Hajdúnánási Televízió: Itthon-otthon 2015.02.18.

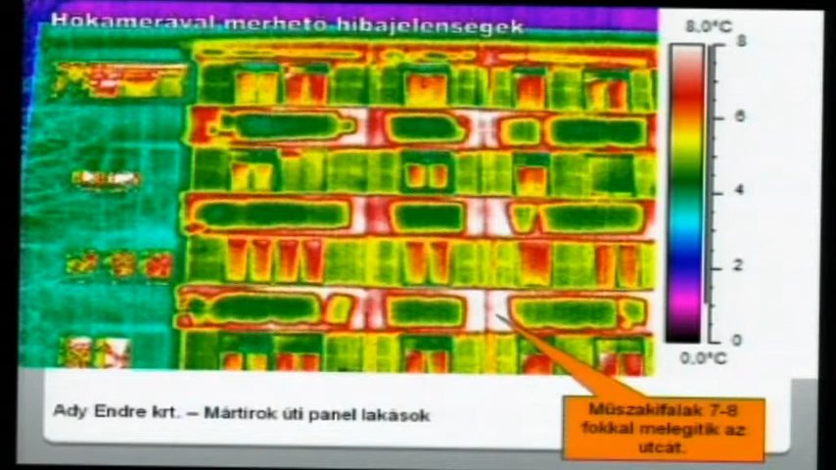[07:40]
On screen: scale top 8.0°C, scale bottom 0.0°C
Itt pedig az látható, hogy a homlokzati falakon, például a műszaki falakon 7-8 fokkal áramlik ki a meleg az épületből.
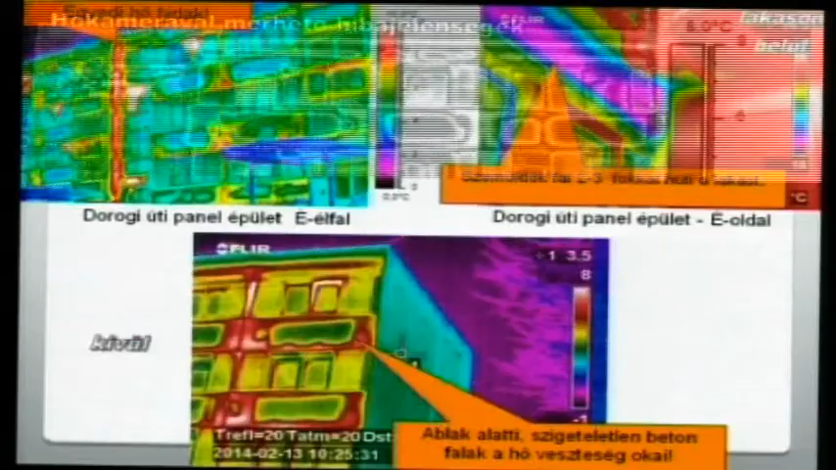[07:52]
Egyedi hőhidakat lehet felfedezni ezeknél az épületeknél, ami a lakásokon belsejében penészedést okoznak, páralecsapódást eredményeznek, nagyon sokan panaszkodnak is erre. Szemöldök falaknál például a lakások belsejében is készítettünk hőkamerás felvételt, az ablakok fölötti részen vannak ezek a szemöldök falak, amik azt mutatják, hogy 2-3 fokkal hűtik a lakást, tehát itt pedig belülről hűtik a lakást, itt is páralecsapódás, penészedés jelenik meg.
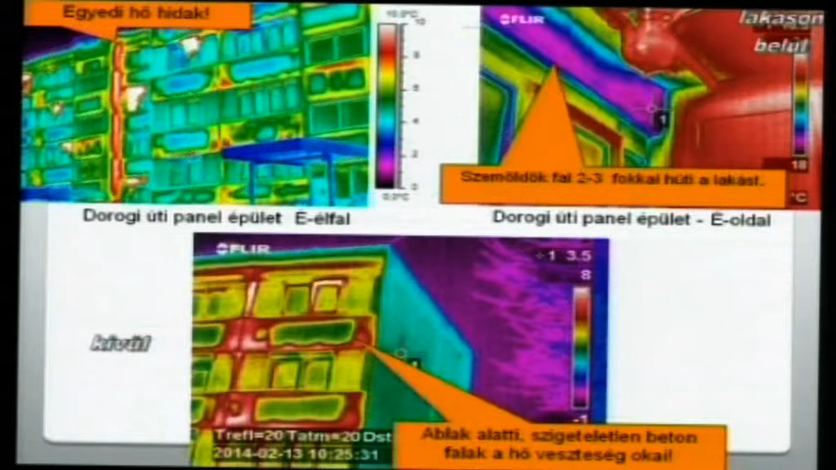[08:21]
Aztán ilyen, mint az ablak alatti szigeteletlen betonfelületek. Ezek szintén azt lehet mondani, hogy a város radiátorai.